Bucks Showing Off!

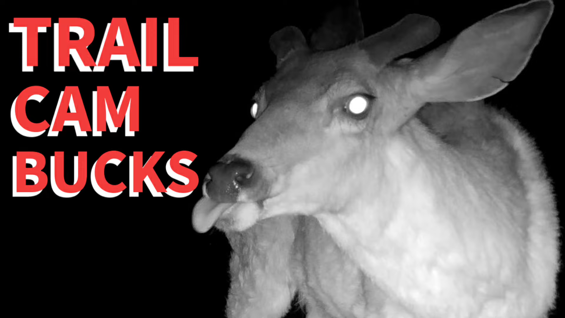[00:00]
Hi everybody, today we have some deer doing some strange behavior.
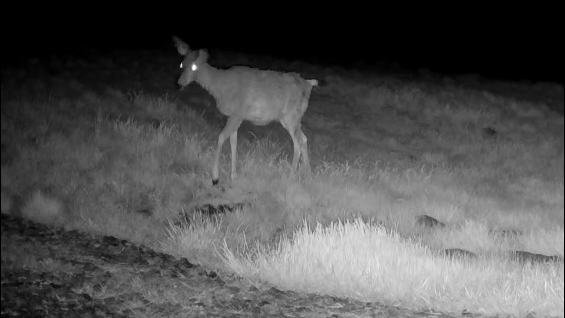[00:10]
We see the bucks slowly growing their antlers back, and there's some cool pheasant videos, so I hope you enjoy.